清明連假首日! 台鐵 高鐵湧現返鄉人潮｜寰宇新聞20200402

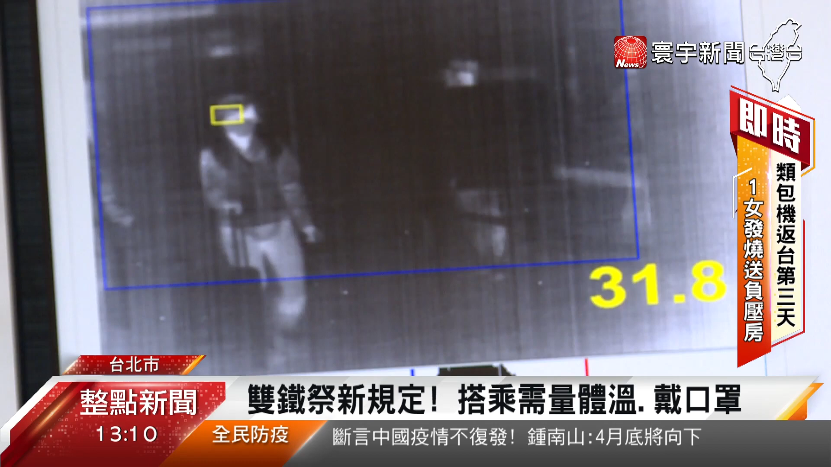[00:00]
荧幕中出现红色警戒温度过高让站务人